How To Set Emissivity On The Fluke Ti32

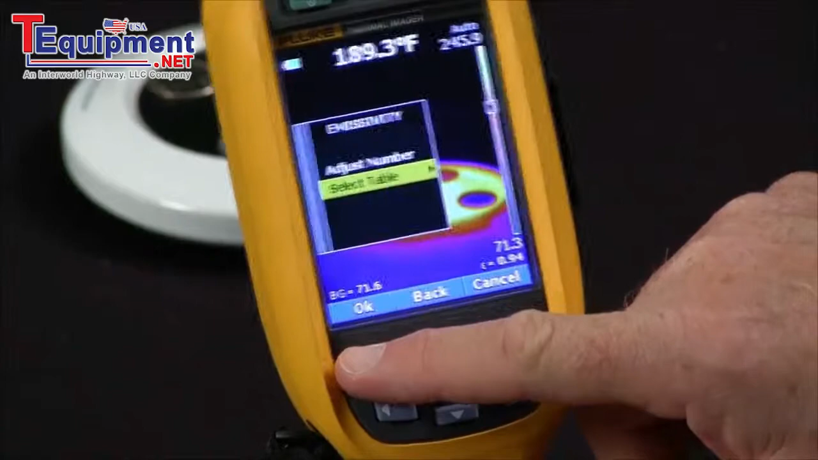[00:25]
On screen: spot 189.3°F
Now there's two ways to do it on a fluke thermal imager. We can adjust the number or we can select from a table
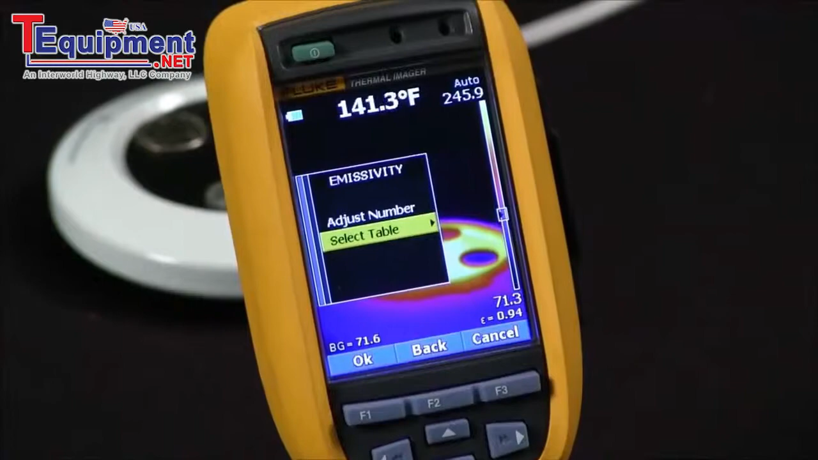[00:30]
On screen: spot 141.3°F
to make things easier because it's difficult to remember what is the emissivity of concrete versus plastic pipe.
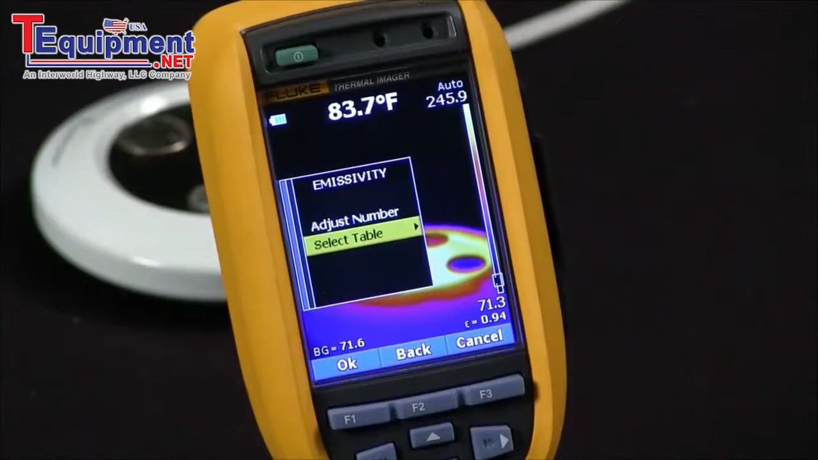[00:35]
On screen: spot 83.7°F
So if I hit select from the table fluke
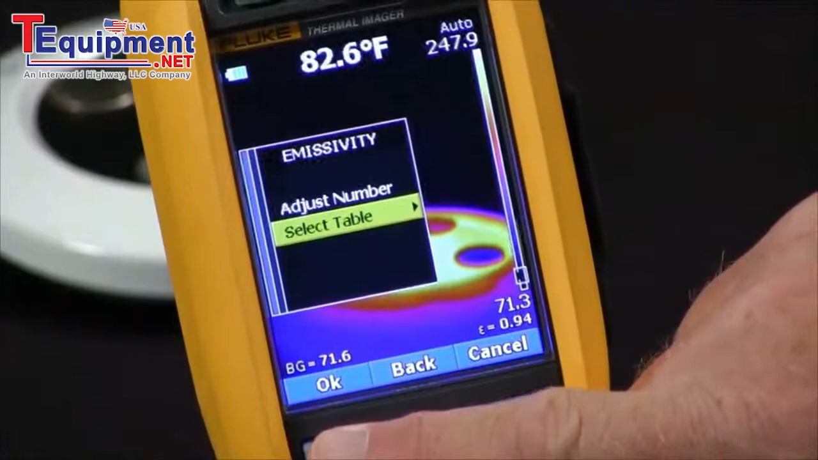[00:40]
On screen: spot 82.6°F
thermal imagers actually bring up a table that let you select from common materials to set the emissivity.
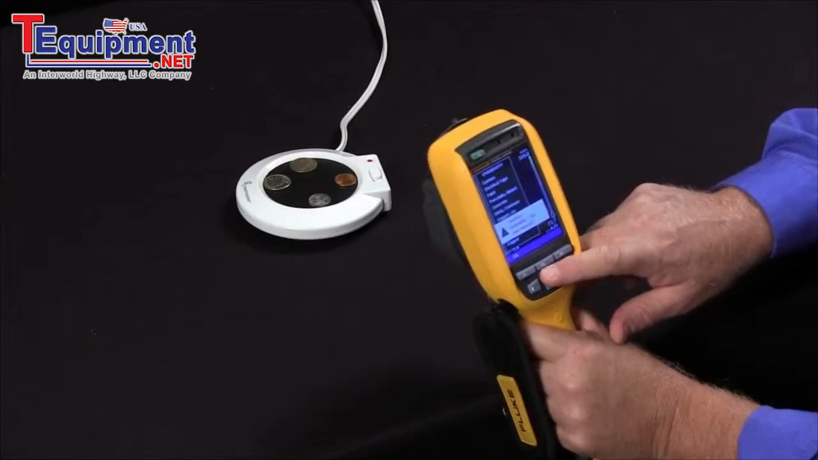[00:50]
Now one of the things that I would recommend was when you're working with emissivity
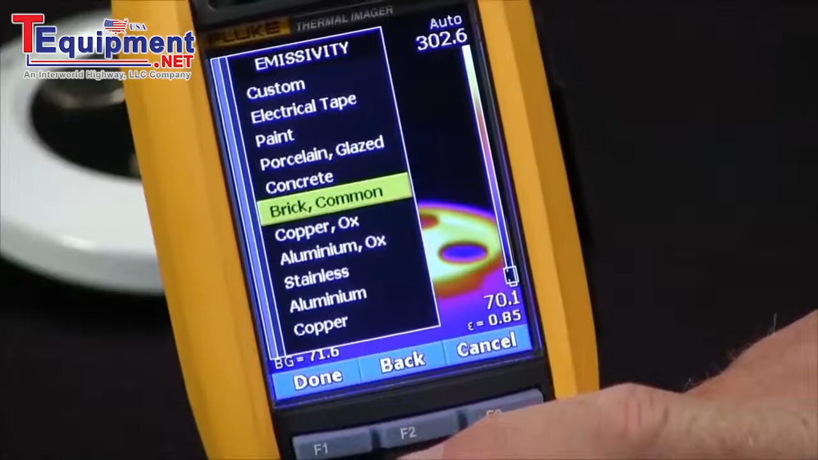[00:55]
since this is a parameter that can be changed when you do it in the
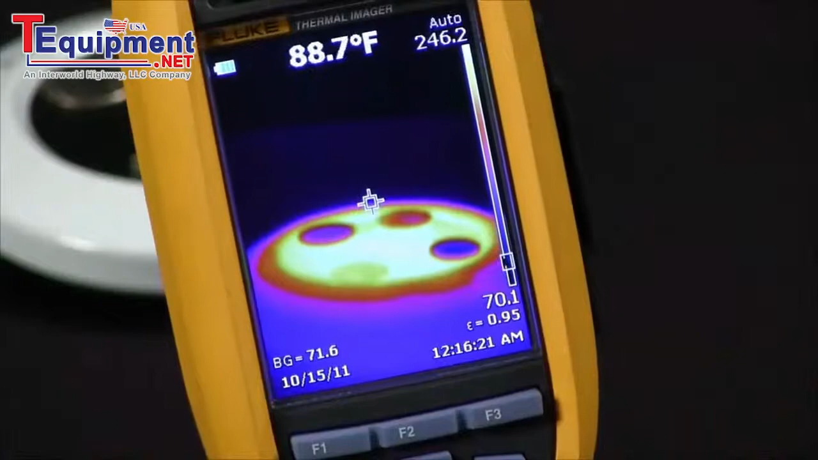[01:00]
On screen: spot 88.7°F
software is to set your emissivity to 0.95 and that way when you take an image if someone else takes an image with the imager they will also take it
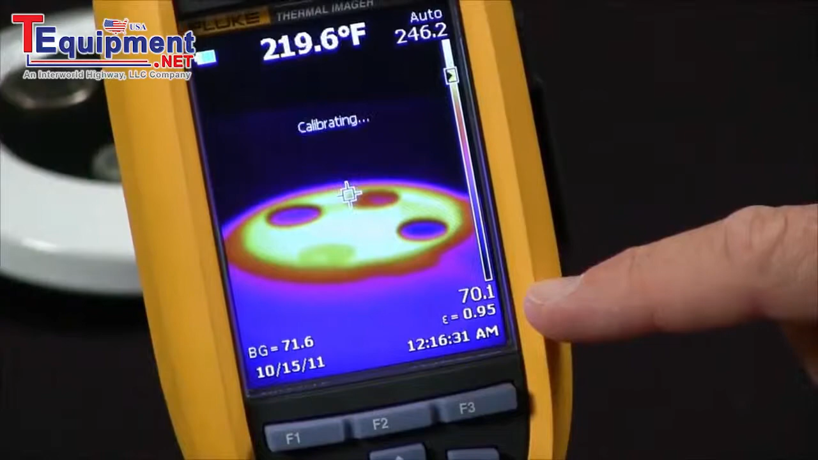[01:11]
On screen: spot 219.6°F
at 0.95 and you'll get very consistent images.